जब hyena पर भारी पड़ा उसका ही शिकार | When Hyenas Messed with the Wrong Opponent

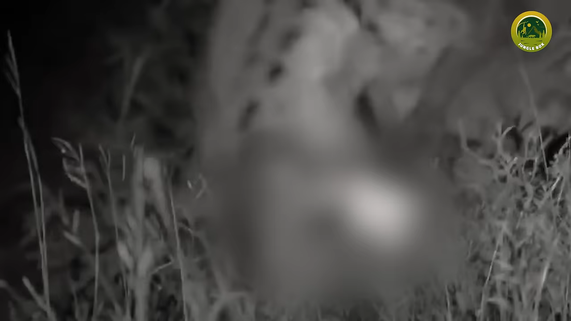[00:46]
यहां रात के अंधेरे में दो हाइना एक मास के टुकड़े को खा रहे हैं
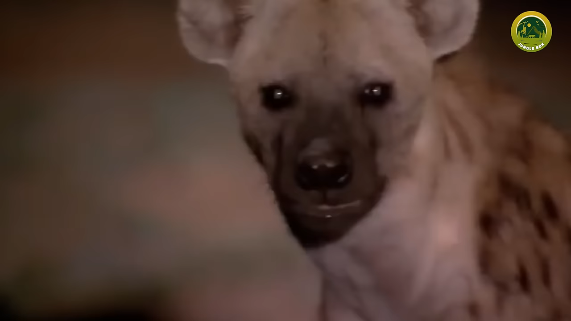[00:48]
इस दोरान एक हाइना अपनी नजरों को घुमा कर भी देख रहा है ताकि उनके और इस शिकार के बीच
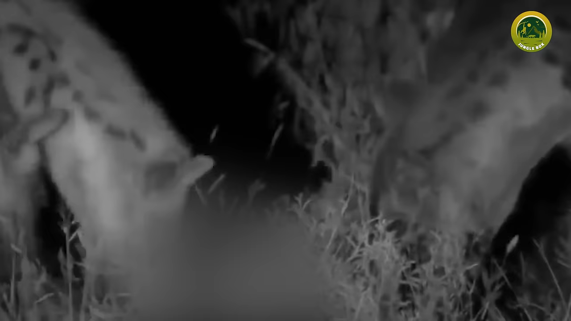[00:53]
किसी और जानवर की अंटरी ना हो जाए लेकिन वहीं थोड़ी दूर पर एक शेर भी मौजुद है जो इन हाइना की एक्टिवेटी पर इसलिए गौर कर रहा है ताकि मौका मिलते ही ये उनके खाने को चीन कर अपनी भूक मिटा सके हाला कि हाइना को इस बात की बिलकुल भी खबर नहीं है
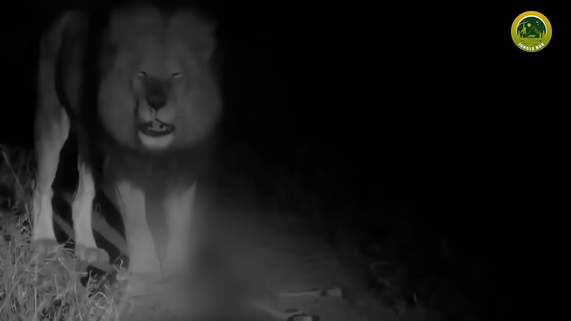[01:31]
सिर्फ खाने पर ही हमला बोला था लेकिन अगली क्लिप आपको चौका सकती है क्योंकि यहां शेर एक हाइना पर ही हमला कर देता है इसके बाद उस हाइना का क्या होता है
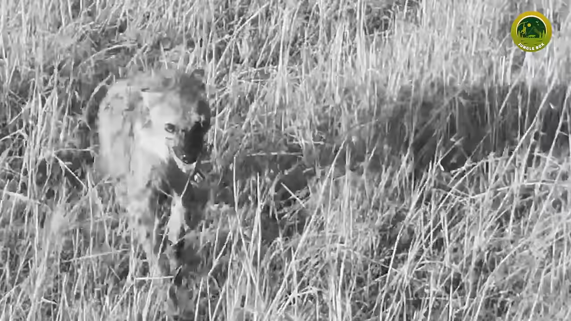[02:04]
चलिए देखते हैं इतना घायल कर दिया है कि इसका पूरा शरीर जखमों से भर गया है